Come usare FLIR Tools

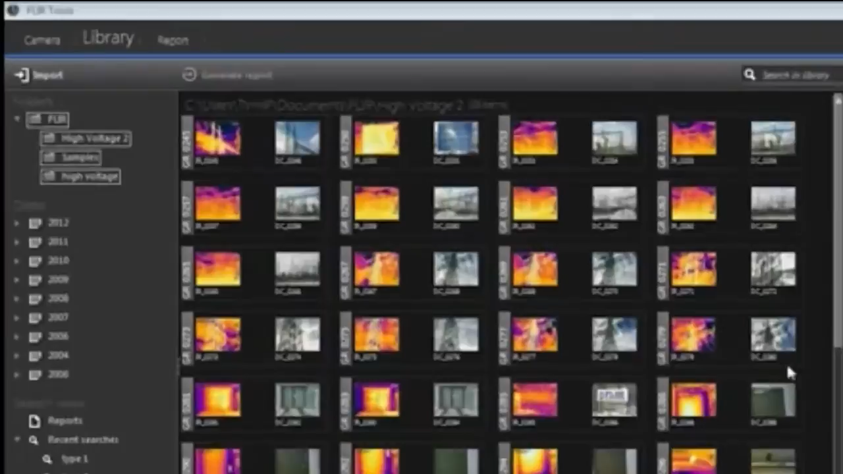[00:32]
When you click on Import with a FLIR thermal imaging camera connected to the PC, all the images present in the camera are displayed. Images that have not been imported yet from the camera to FLIR Tools are highlighted.
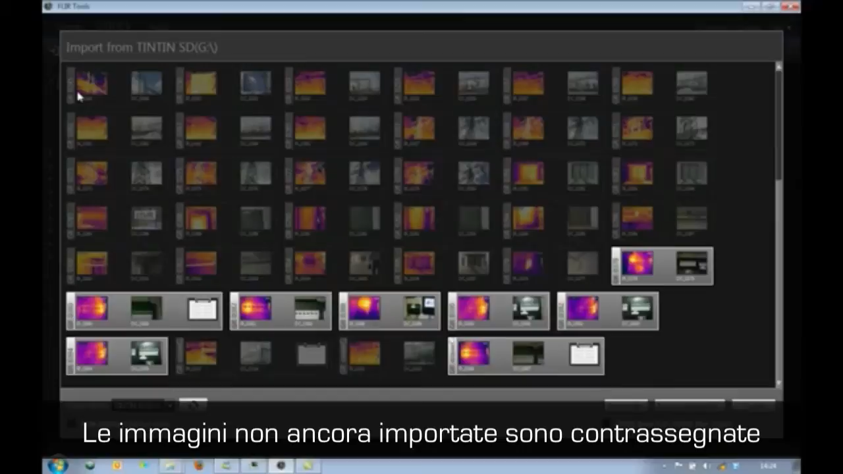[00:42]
By ticking the Hide Already Imported Items box,
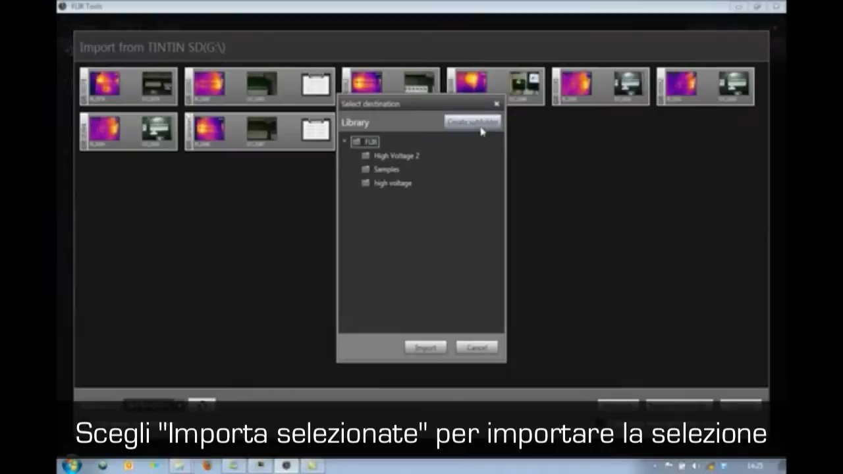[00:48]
only the images that have not yet been imported become visible. Once imported in FLIR Tools, not only the thermal images, but also corresponding visual images and text and voice comments are clearly visible.
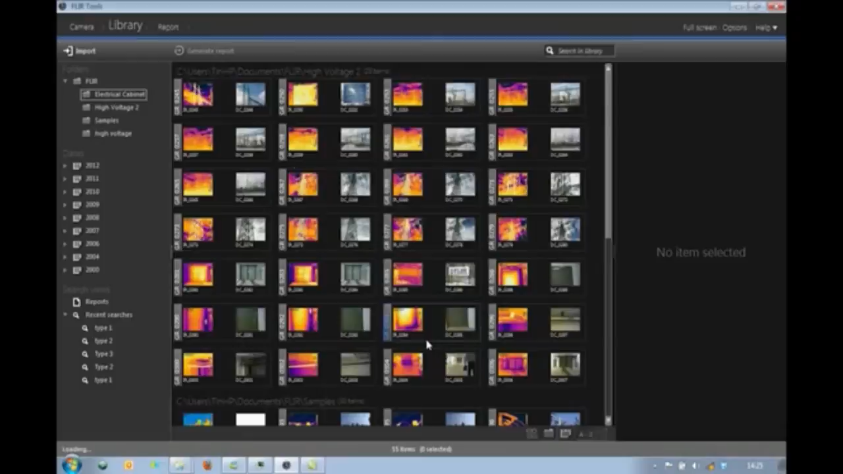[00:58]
All items are visually grouped together.
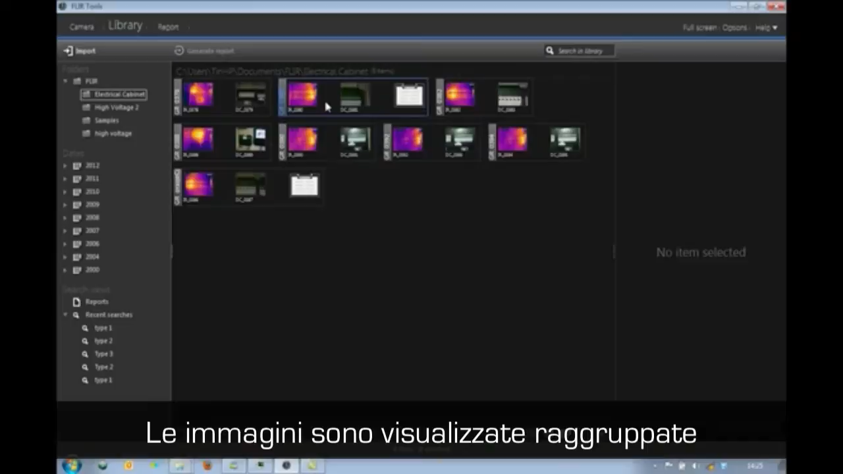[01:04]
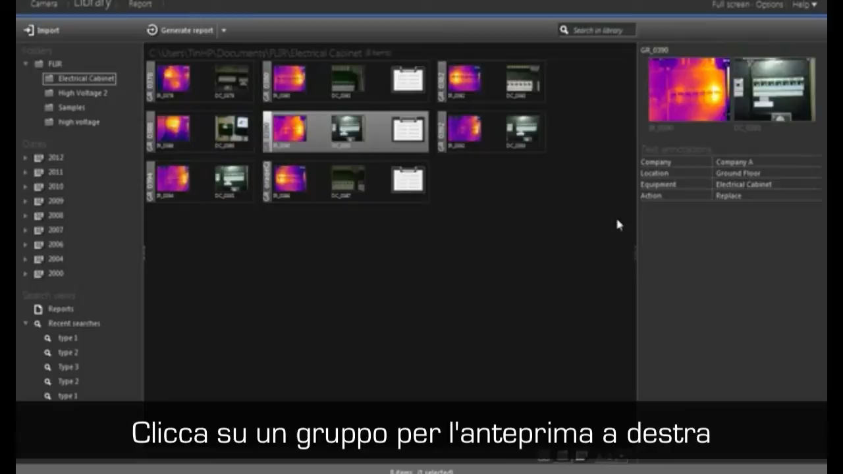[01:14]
When clicking on the thermal image only, details such as emissivity settings and ambient temperature become visible.
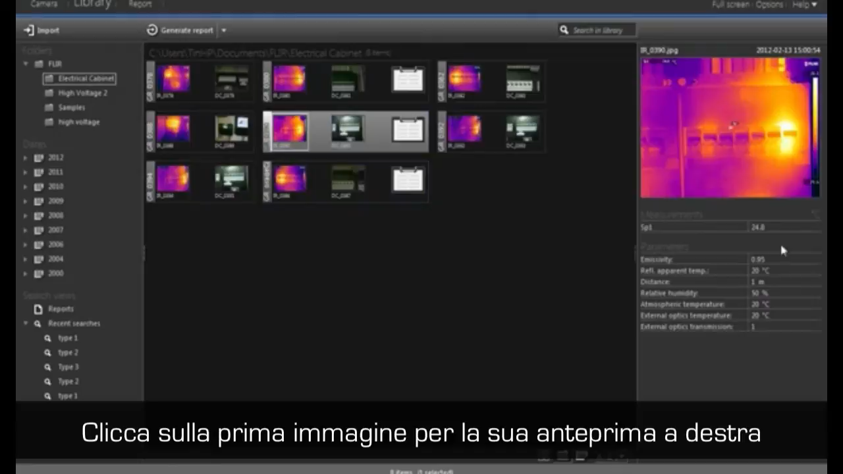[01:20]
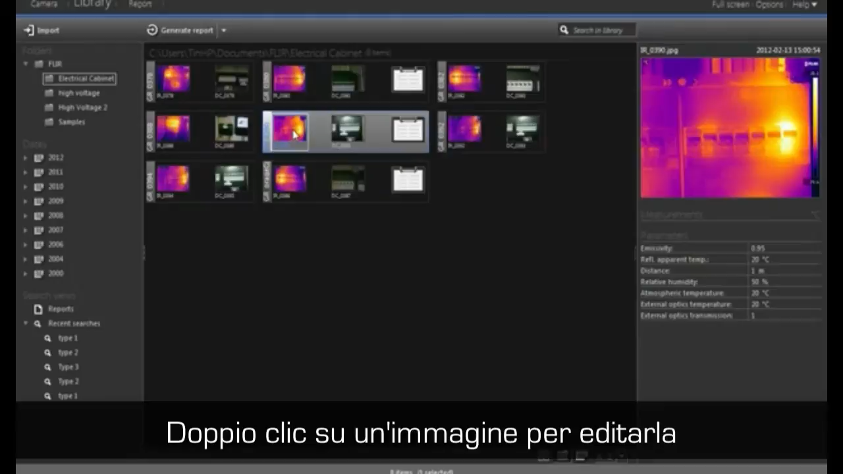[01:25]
FLIR Tools contains a lot of analysis features. Just double click on an image and put the measurement tools you need.
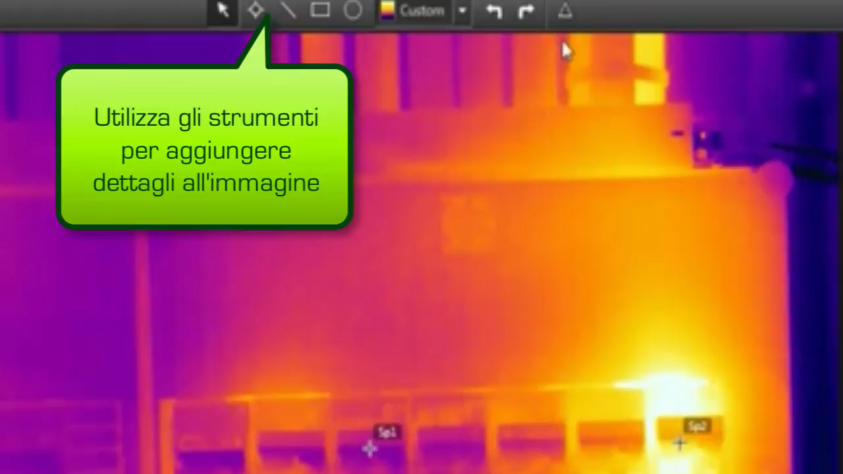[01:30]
You can also
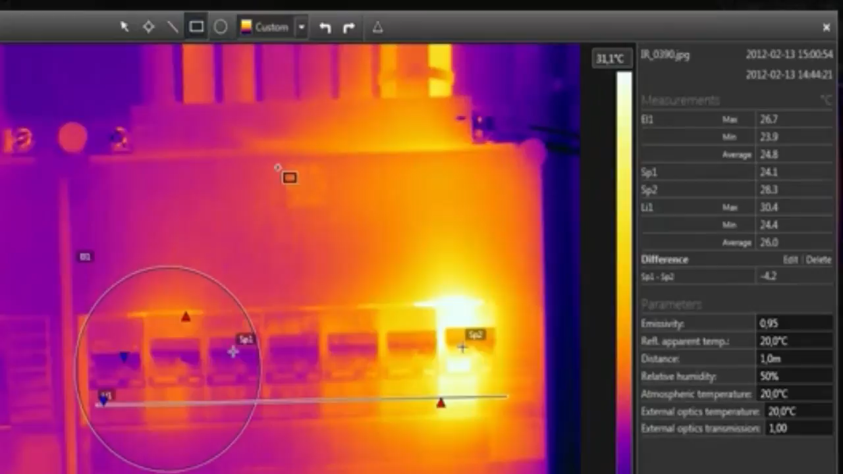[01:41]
change color palette, adjust level and span, and rotate images.
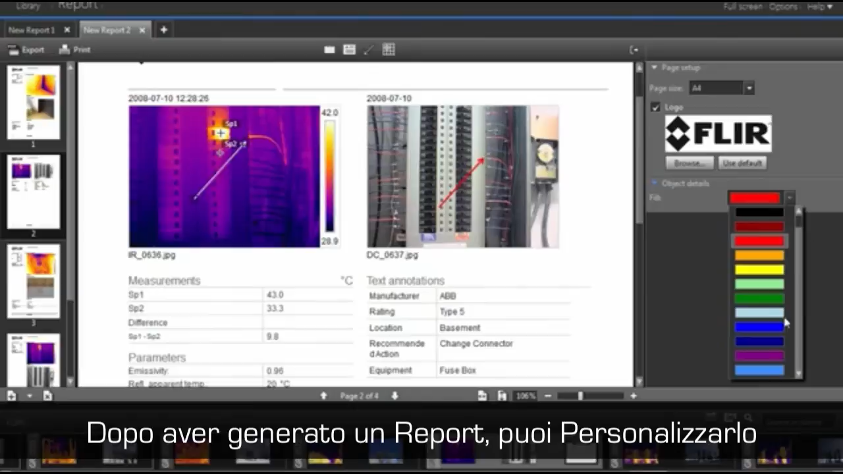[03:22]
You can point out problems on both the thermal and visual image by using a marker.
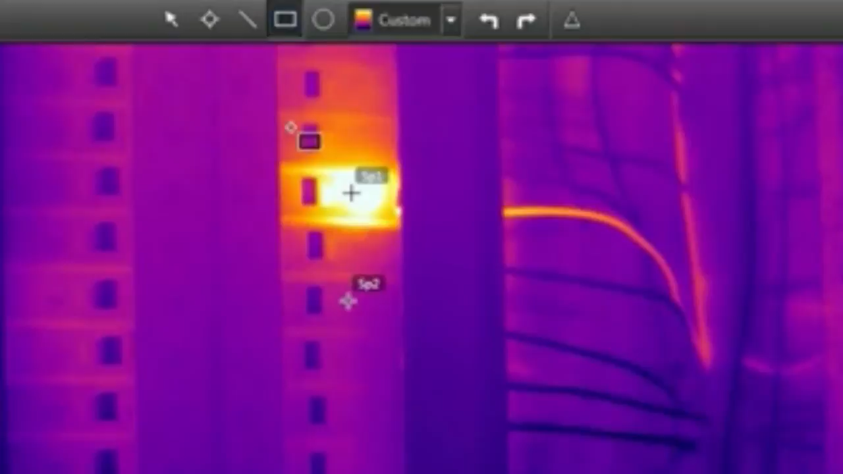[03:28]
If any more editing is required for the thermal image, you can double click and edit it.